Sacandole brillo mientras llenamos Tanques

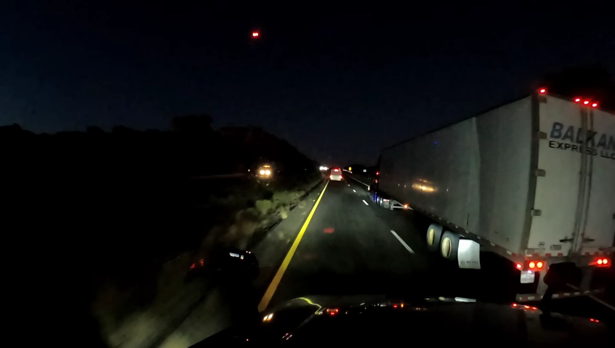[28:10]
También le compartimos unos tamales. Ya, ¿qué fueron, tamales? Ya ni me acuerdo, creo que sí fueron tamales. Pero bueno, por ahí si me ven y se acuerdan, pues ahí me dicen y me piden la tarjetita. Yo con todo gusto se las entrego. Ya por aquí pues no voy a grabar mucho porque como pueden ver ya es de noche, que tanto se va a alcanzar a ver.